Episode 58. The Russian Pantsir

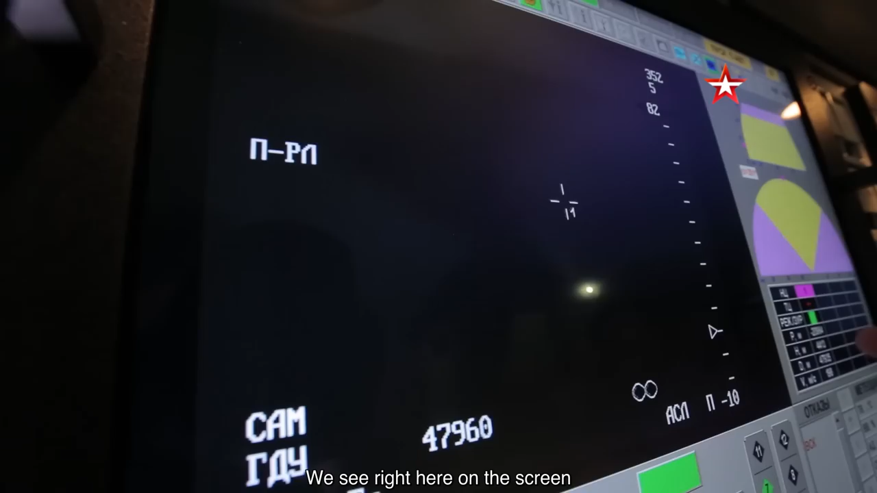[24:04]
Вот здесь, на экране, мы видим, что в радиолокационном режиме цель захвачена. Все, он уже захватил? Да, он так уже захватил.
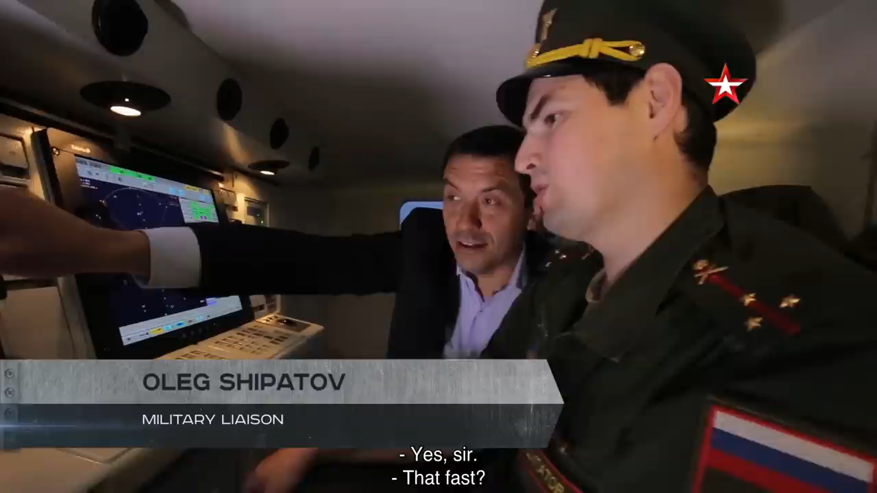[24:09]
Так быстро? Да. То есть тремя нажатиями клавиш за 5 секунд пушка крутанулась.
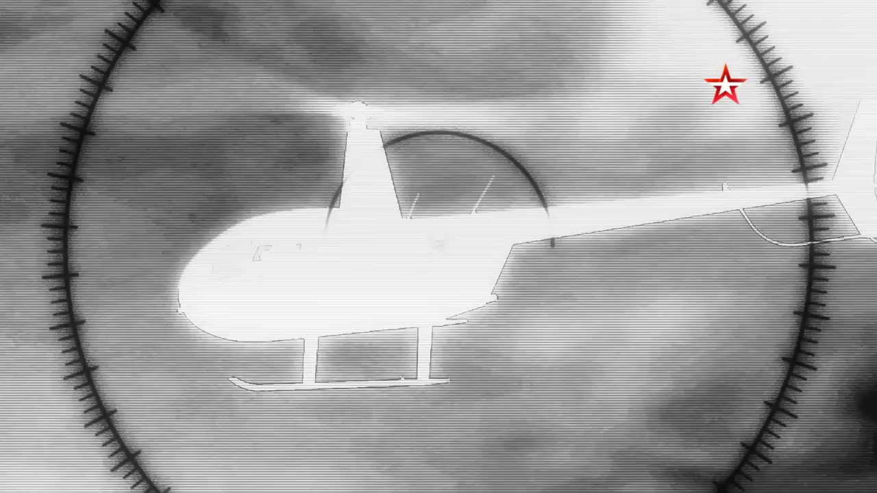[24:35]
For weapons experts, we'd like to add that both the detection and tracking radars consist of a phased array system.
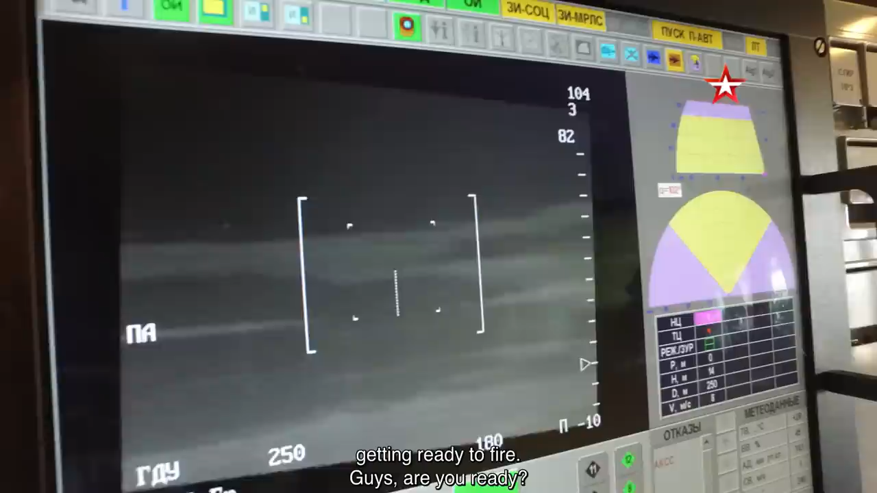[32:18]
Мы готовы, ребята? Нормально? Так, держите. Пока держим.
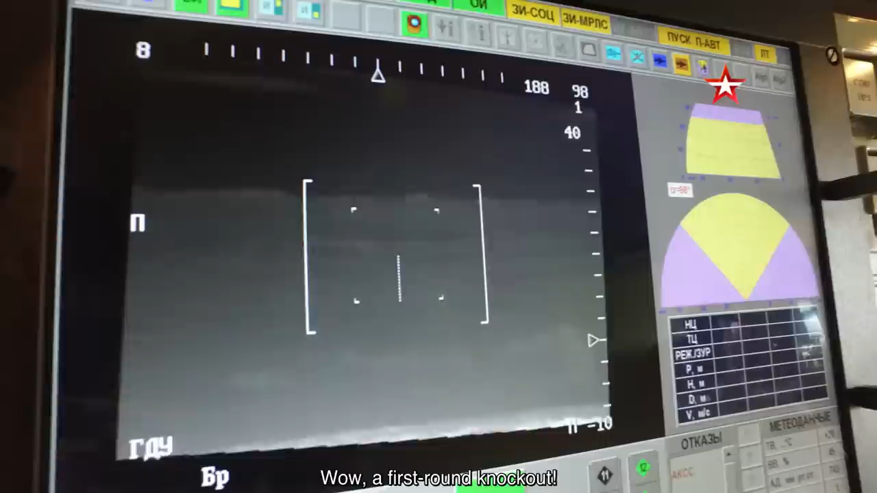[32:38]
С первого выстрела сбил. Я уже не знаю, радоваться или нет, потому что это, конечно,
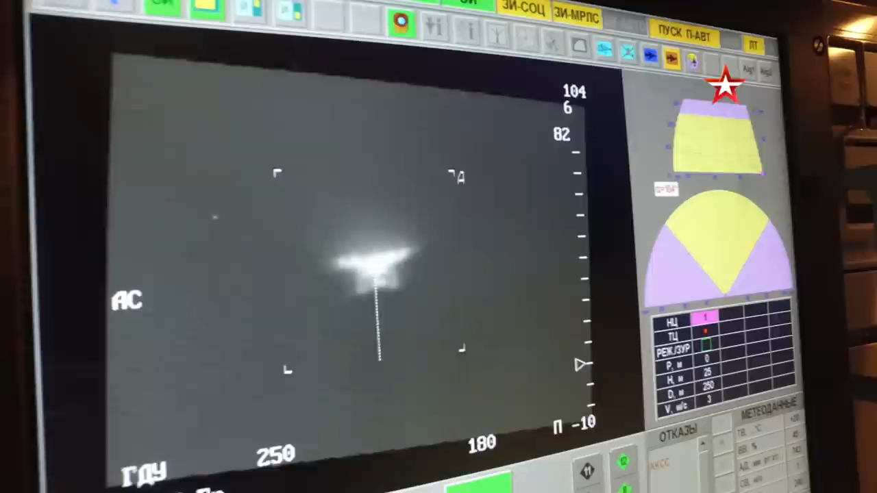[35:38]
It detected the drone, locked onto the target, and tracked it.
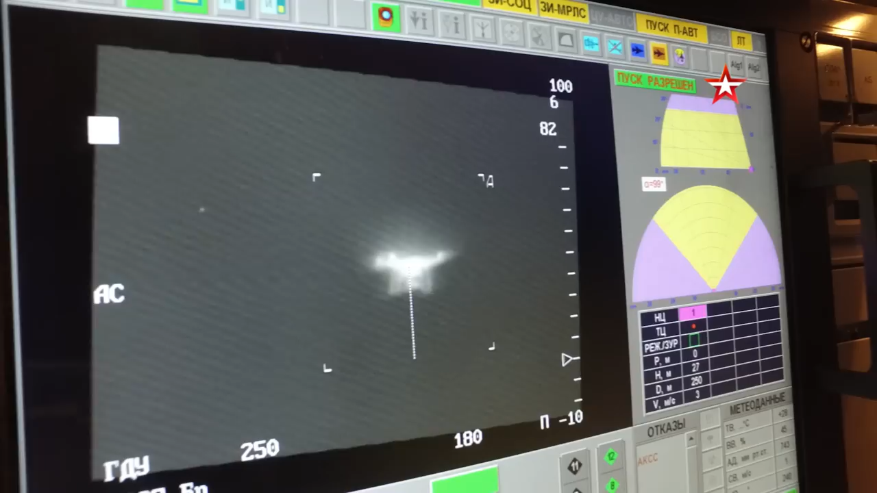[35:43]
The operator just gave him consent to open fire.